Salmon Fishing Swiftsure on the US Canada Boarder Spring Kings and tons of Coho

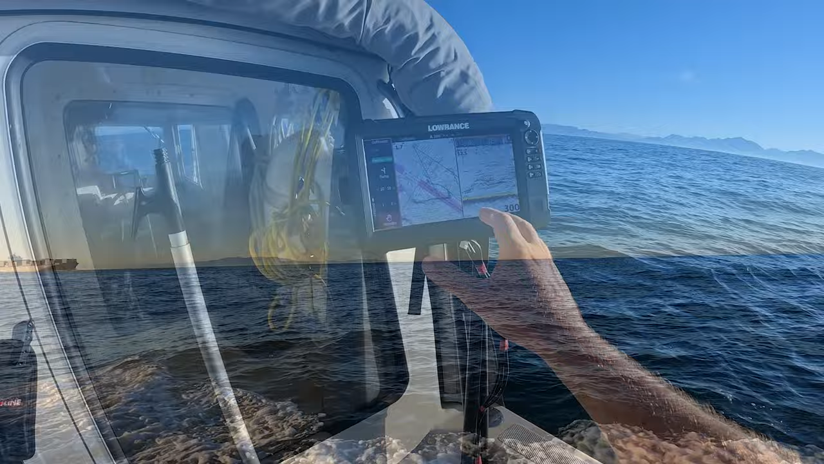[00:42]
it's where we love to fish. It's about 10 miles offshore, but it is so worth it. If you look at our sounder, it is just piled with fish and bait.
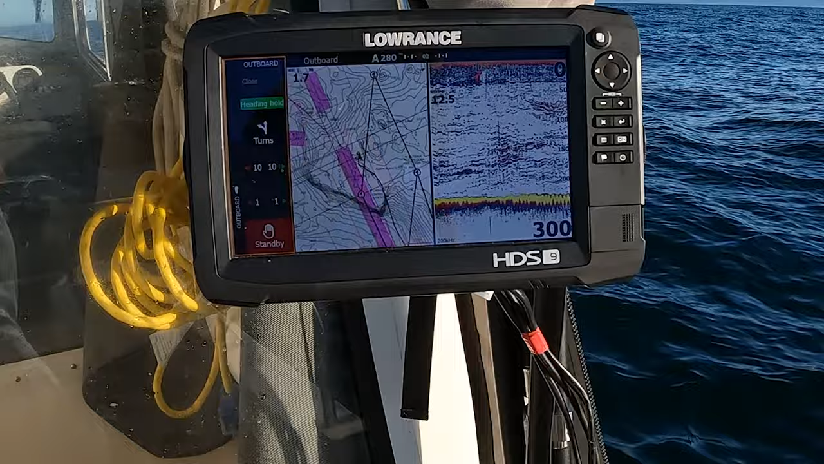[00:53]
You can't even separate the bait from the birds, from the coho, from the spring salmon. So you've got to know where the fish are before you head out there.